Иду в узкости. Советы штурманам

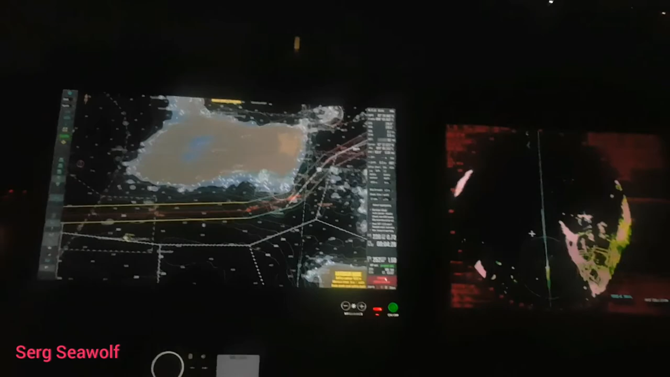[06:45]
опять же если нет сильного течения чтобы вас нафиг на камни не вытянуло
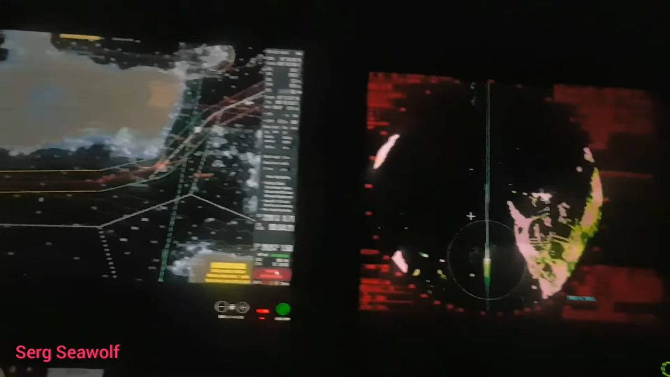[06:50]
пропустить и уже дальше двигаться проходить следующий
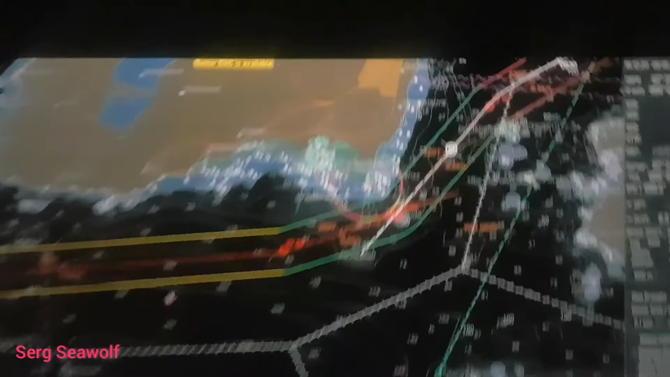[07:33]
не фокусируется камера пардон вот он красный сектор который вы сейчас наблюдаете все according to regulation кстати судно пожалуйста да оно выходит моментально
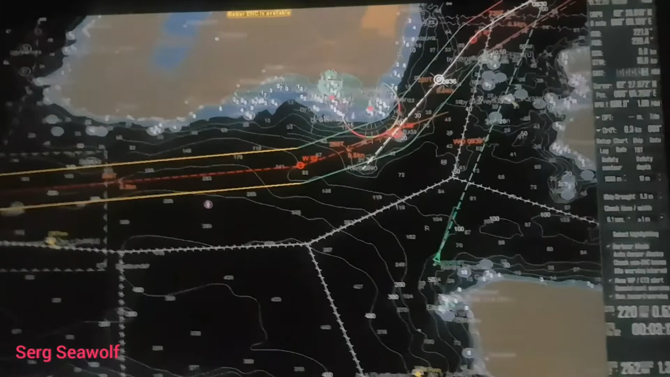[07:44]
high speed craft ну это вот небольшой как раз паромчик 35 метров
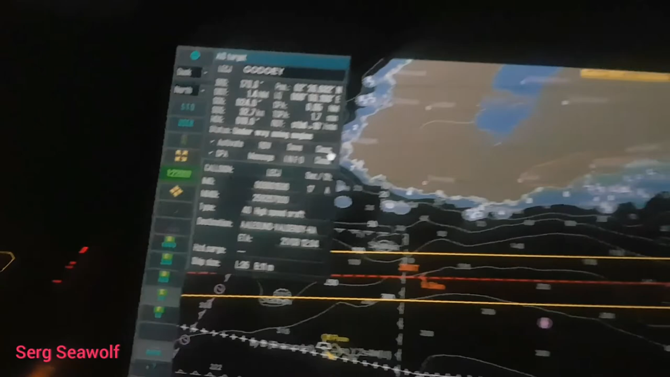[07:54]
везет людей скорость какая у него скорость у него 33 узла почти